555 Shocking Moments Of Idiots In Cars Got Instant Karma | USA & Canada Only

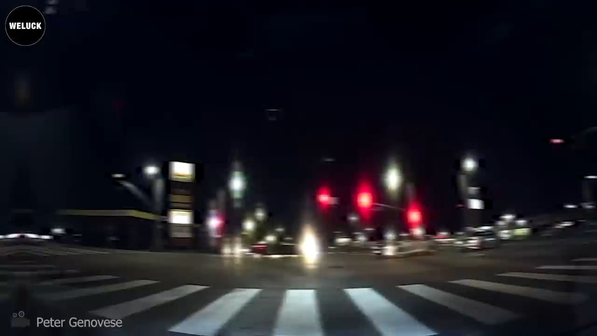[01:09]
oh no he didn't even let the guy in front of him turn left first